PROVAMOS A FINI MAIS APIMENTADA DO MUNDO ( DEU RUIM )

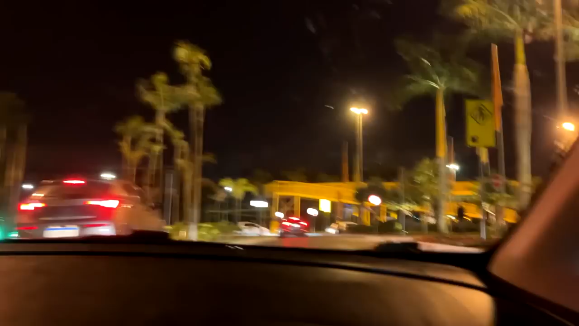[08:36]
Aqui é muito lindo. Top, mano. Que parece que olha essa árvore aí. Caraca, parece que estamos fora do Brasil.